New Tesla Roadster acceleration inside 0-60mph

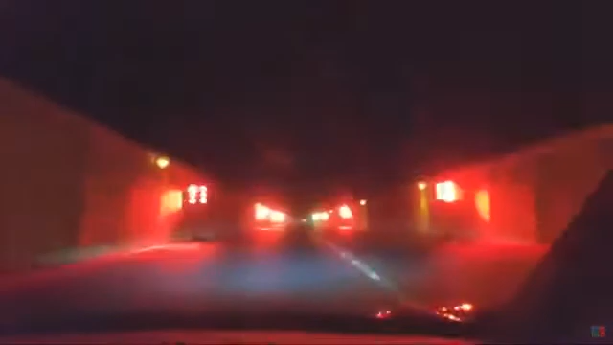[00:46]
That was insane plaid. I don't have words for it. I feel like we took off. Holy crap! So that was zero to 74. Holy shit! Yeah. Wow! Amazing.